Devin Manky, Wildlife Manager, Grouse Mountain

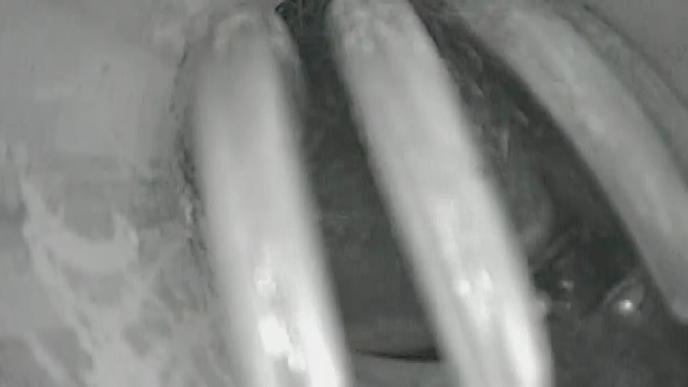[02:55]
Here at Grouse Mountain, our use of the infrared cameras was a pretty novel idea back in 2001,
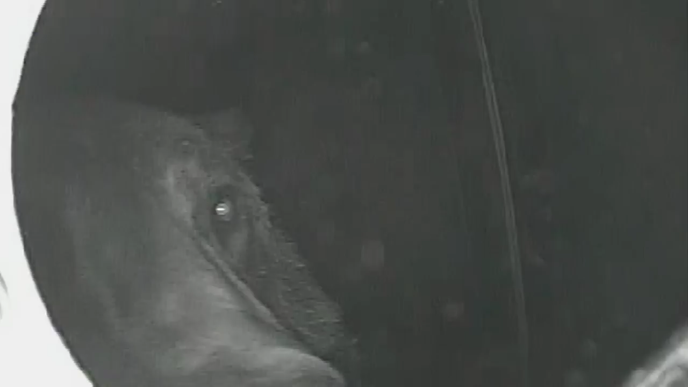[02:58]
and we were one of the first people to do that, to put an infrared camera inside a sleeping bear's chamber.
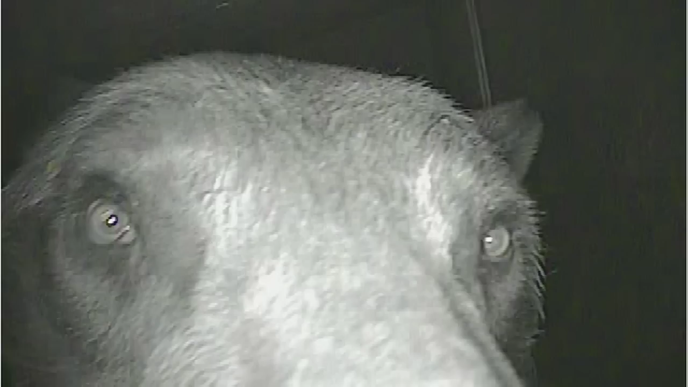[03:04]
We've taken a lot of data, we've sort of come up with designations for different types of behaviour, grooming, bed making, stretching,